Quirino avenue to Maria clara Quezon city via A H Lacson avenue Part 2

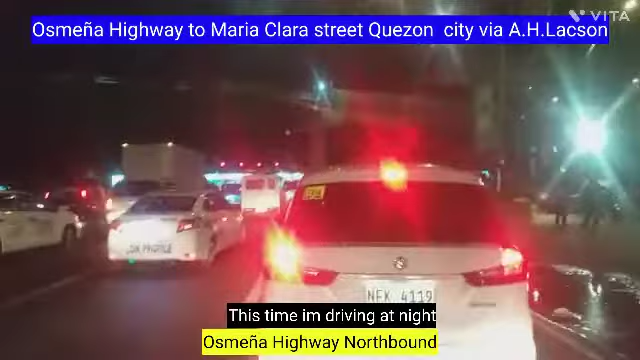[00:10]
Tayo ay magagaling dito sa Cosmeña Highway Corner Pirina Avenue hanggang sa Maria Clara Street sa May Banaway. Ay mag-update lang ako lang sa mga kulsadahan dito sa Metro Manero. Insurance traffic ngayon. Dahil ang rush hour.
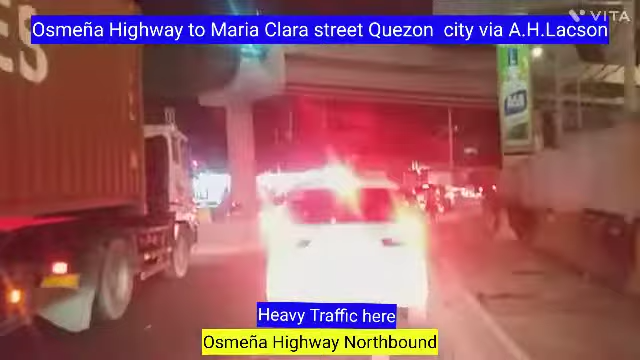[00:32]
At marami talagang full-time na mga sasakyan na mga dumadaan dito sa may Cosmeña Highway.
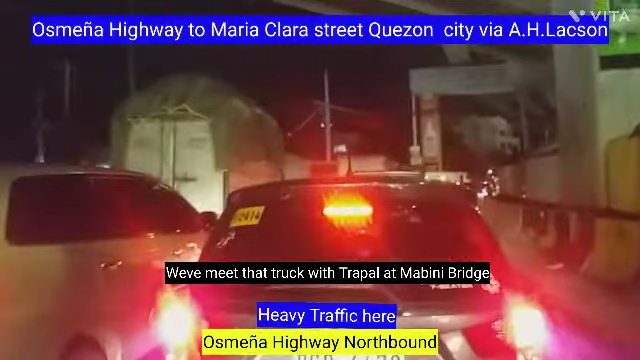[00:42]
Yan yung may trapal na yan guys. Magkikita kami yan sa may Mabini Bridge. Gusto ko lang matuto kayo sa mga kakulsadahan dito sa Metro Manila. Sana sundan nyo ako sa aking biyahe. Medyo ma-traffic dito dahil sa volume na sasakyan.
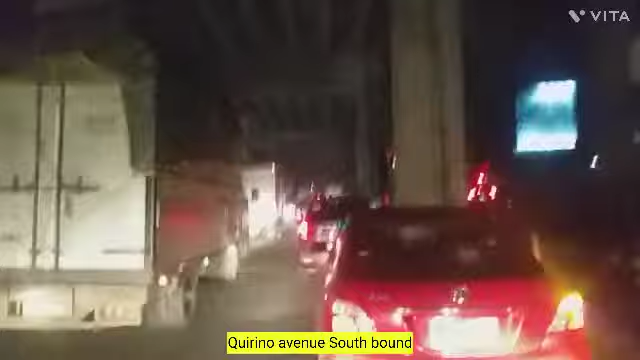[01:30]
Dahan-dahan lang din kasi ako magpapatap ko. Kasi gabi ngayon. At hindi naman ako nagmabadali. Ayan sa mga papuntang Santa Ana.
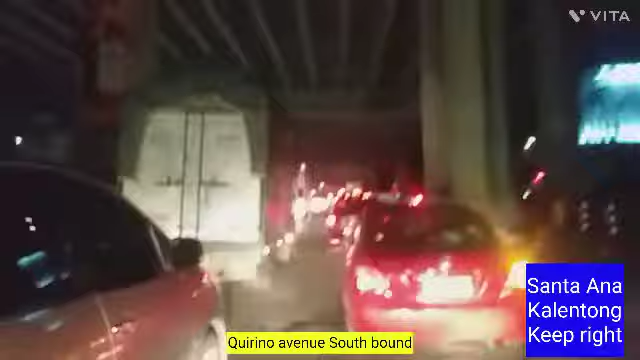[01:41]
Kalintong sa may San Juan. sa may Show Boulevard. Ah, right po kayo guys. Ayan.
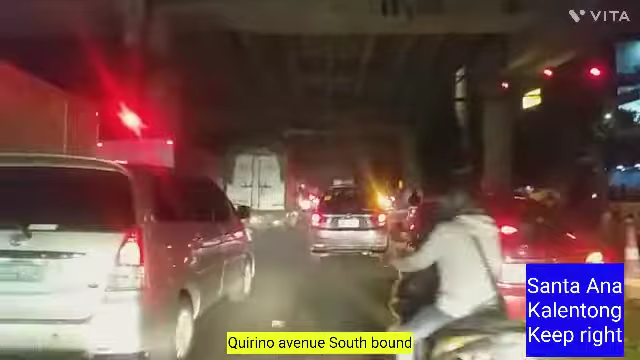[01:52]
Ah, via ano yan. Ah, Pedro Hill Street. And dito na tayo sa may intersection ng Pedro Hill Street.
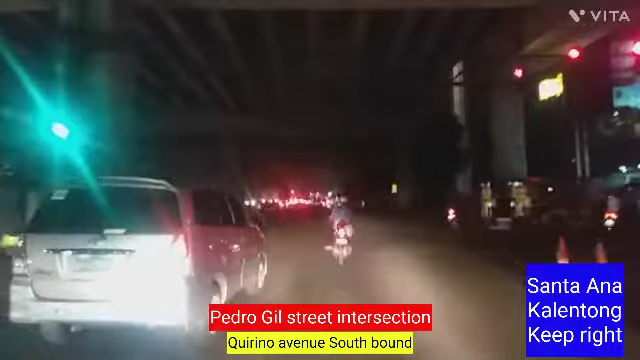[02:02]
Pedro Hill, Manila. Manila to eh. Ayan. Isang nga nga papuntang Rojas Boulevard.
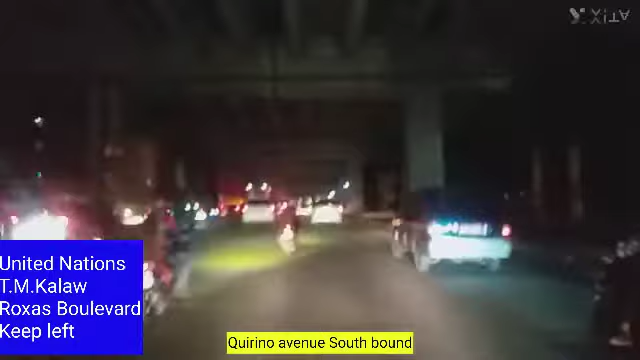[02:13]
United Nations. Team Calao. Asama ay Dolomite Beach. Ah, keep left kayo guys. Pwede po dyan na mga four wheels. Mga trailer. trailer. Ayan. Ah, via Carino Avenue extension. And guess, kung anong yung napapansin nung pandemic wala tayong biyahe ng gabi dahil may coffee tayo pero ngayon balik ulit tayo sa biyahe ng gabi.
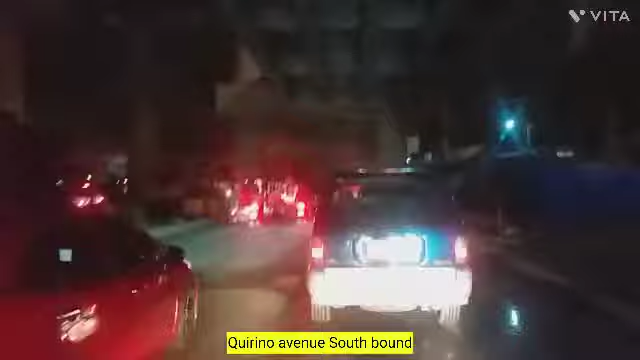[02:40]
Kaya sana nakaka-miss din yung puro araw lang yung biyahe natin. Pero na-miss ko na din yung gabi. Huwag naman sobrang traffic. Dahan-dahan lang kayo dito guys dahil malubak yung party ng kalsada dito. Kung napapansin nyo na sa gilid lang ako. Sa gitna may lubak dyan. Malalalim mga lubak dyan. Kaya ingat po kayo. Ayun oh, ang laki. Sa mga papuntang keep left po kayo. Sa mga papunta ng Lacson.
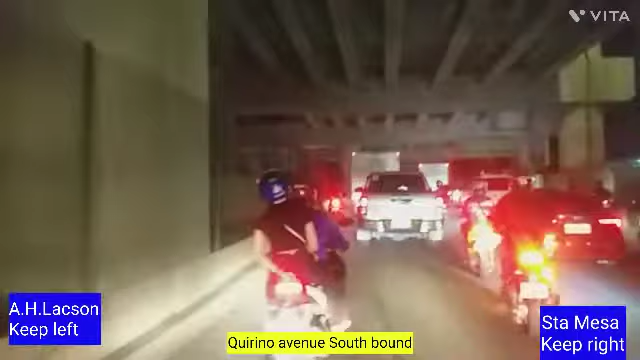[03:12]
Ayan. Dahil sa may bandang una lang na ito may kalsadang ginagawa na dahilan ng traffic. Kapag kayo ay papuntang Quezon City galang kayo ng Pasay ang traffic.
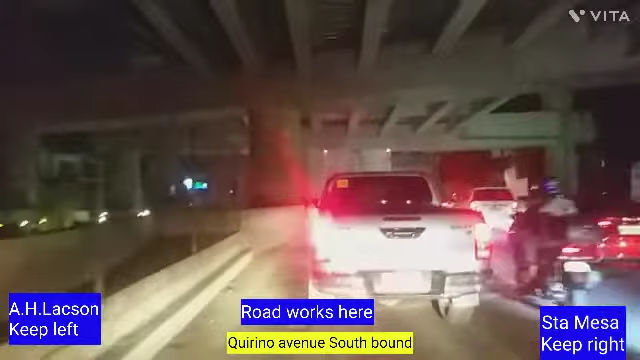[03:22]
So may Osminia bago mag Subilrojas tapos bago mag San Andres tapos bago mag Quirino Avenue tapos ito bago mag
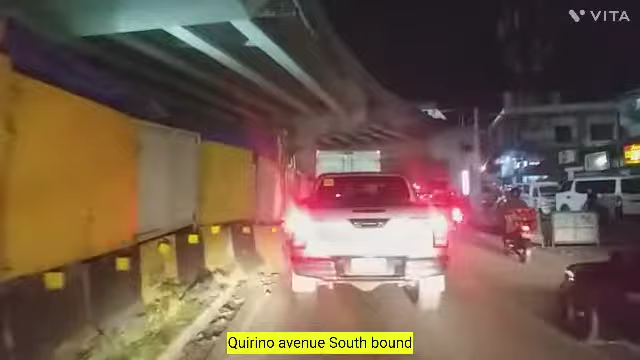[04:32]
Makati kapag kayo ay galing Santa Mesa keep left po kayo ayan para pagdating sa unahan makakapag-U-turn po kayo ng maayos
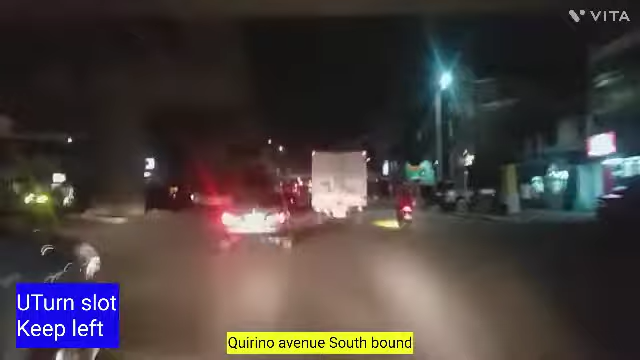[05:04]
ng aking member salamat sa pag pagpamember ayan salamat sa mga tinurong sa akin ng mga tutorials ayan sa U-turn slot ayan guys malapit keep keep left po kayo kapag kayo ay papuntang mabini lakson ayan
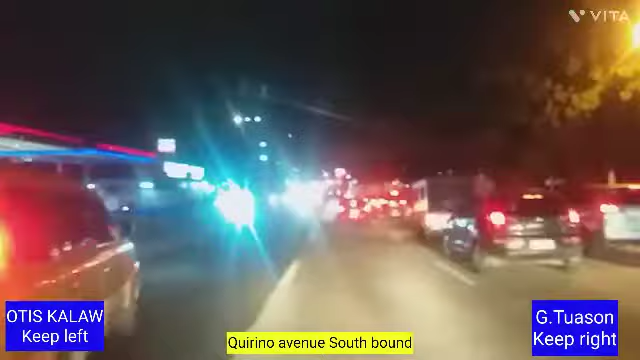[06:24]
sa mga papuntang otis manatili lang kayo sa may left side at sa papuntang mga dituasan manatili din kayo sa right side ayan guys patawid na tayo dito sa may g 2000 nakalimutan mong lagyan ng
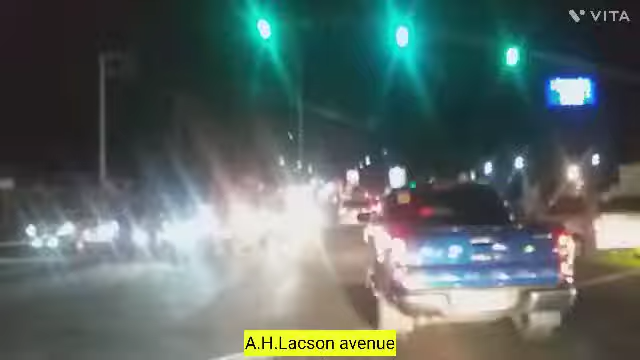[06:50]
need g2 aso na to guys itong intersection na ito ayan approaching na tayo dito sa may mabini bridge
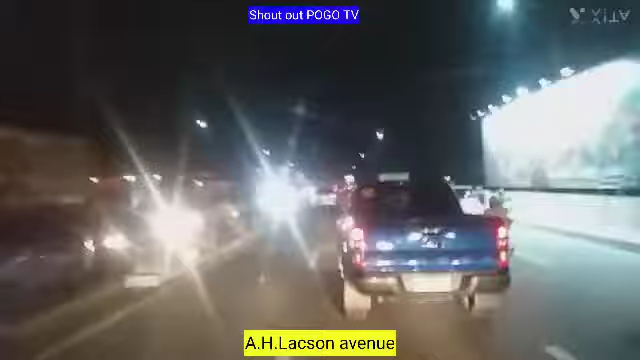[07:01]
shoutout pugo tv ayan lagi din nakasabay bay sa akin pugo tv thank you so much for your support my channel sa mga gusto mong pa shoutout magkocomment lang kayo para sa aking next road dread may shoutout ko kayo
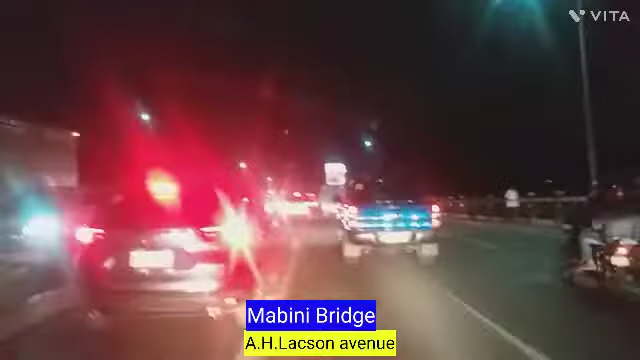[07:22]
ayan salamat po sa mga supporters ko yung mga diehard ng supporters kahit kukunti lang kayo ako lang yan sa mga papuntang magsaysay papuntang cubaw matatili kayo sa right lane ng palzada ayan sa mga papuntang espanya keep left po tayo ito na yung sinasabi ko guys yung truck na nakita ko kanyan sa may asmenia highway dito na siya nabuntutan ko na siya ngayon
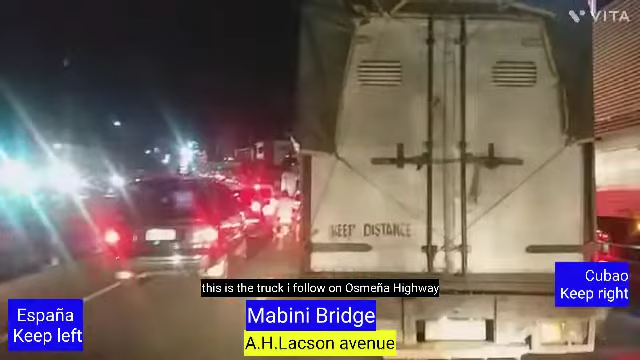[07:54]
so guys dito kaya nagkabulul mo lang traffic dito dahil sa playover na ginagawa sa may bandang unahan kaya payo ko sa inyo kung nagumadali kayo stay kayo sa sa lip side kung mapapansin sa lip side ko mabilis ang mga sasakyan yan
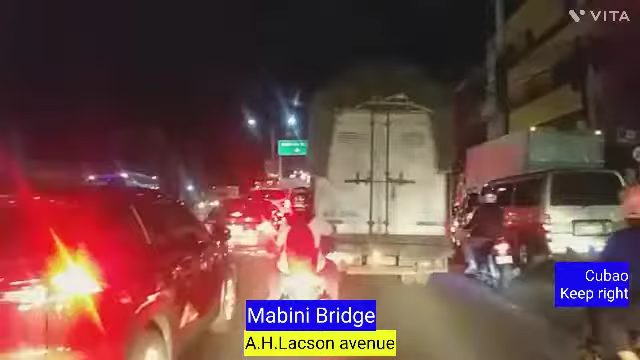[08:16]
pero pagdating sa dulo yan sarado yung lane na yan pero mas mabilis kasi siguro mabilis silang sumingit
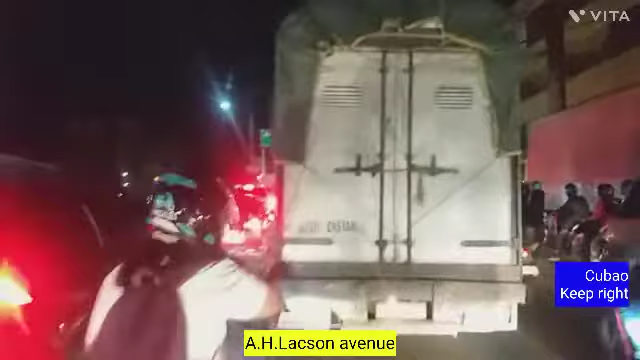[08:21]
tapos yung sa lane ko
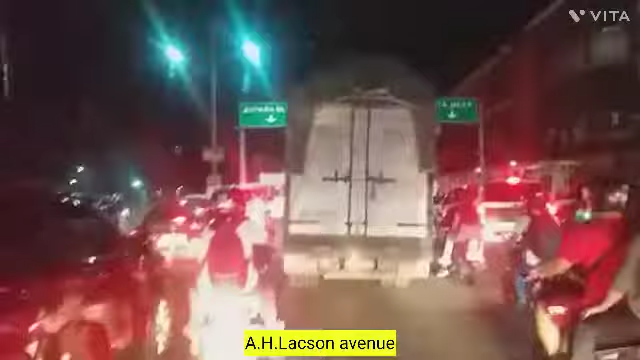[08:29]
mapagbigay siguro kaya
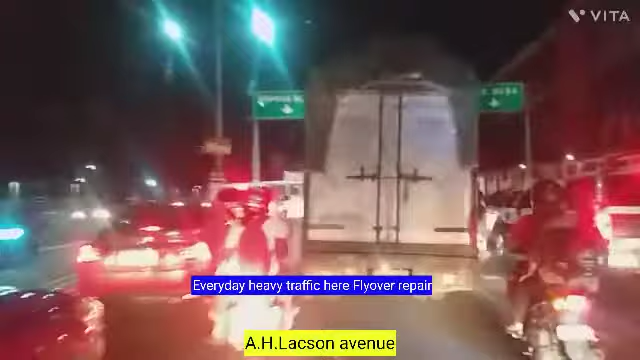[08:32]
mabilis nakausad yung sa mga lip side araw araw traffic dito dahil sa ginagawang flyover pero no choice tayo kasi ito lang yung way papuntang espanya papuntang dimasalang papuntang laluma sa mga papuntang laluma dito kayo dumaan papuntang a bonifacio papuntang north loson